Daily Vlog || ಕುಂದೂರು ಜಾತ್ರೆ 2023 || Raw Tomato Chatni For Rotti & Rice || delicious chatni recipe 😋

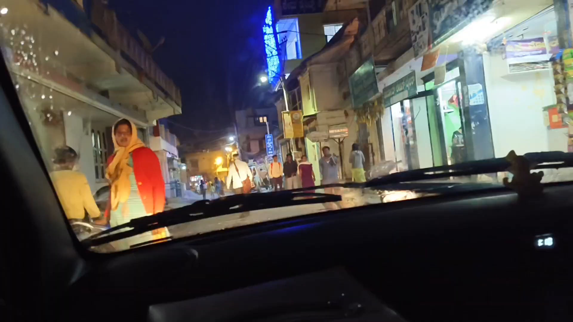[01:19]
ಬನ್ನಿ ಈಗ ನಮ್ಮ ಚೆನ್ನರಾಯಪಟ್ಟಣನ ಕತ್ಲಲ್ಲಿ ಹೇಗೆ ಕಾಣಿಸುತ್ತೆ ಅಂತ ತೋರಿಸ್ತೀನಿ.
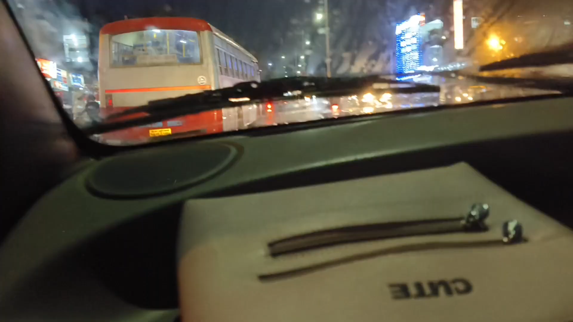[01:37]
ನೆಕ್ಸ್ಟ್ ಈಗ ಕುಂದೂರು ಮಠ ನೋಡ್ತಾ ಇರ್ಬೋದು, 1 ಕಿಲೋಮೀಟ್ರಿಂದನೇ ಗಾಡಿಗಳು ನಿಂತ್ಬಿಟ್ಟಿದ್ದಾವೆ.
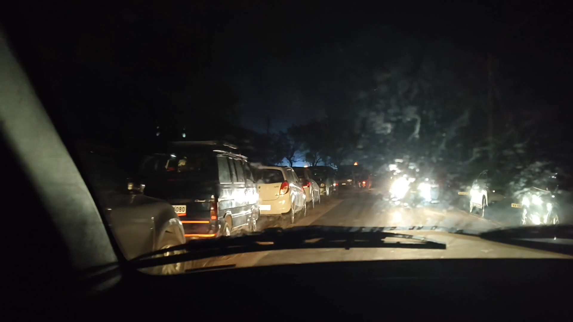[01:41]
ನಮಗೆ ಅಲ್ಲಿ ನಿಲ್ಸೋಕ್ಕೆ ಜಾಗನೇ ಇರಲ್ಲ, ತುಂಬ ಮುಂದೆ ಹೋಗಿ ನಿಲ್ಲಿಸ್ತಾ ಹಂಗಾಗಿ ನಡ್ಕೊಂಡು ಬರೋಂಗಾಯಿತು.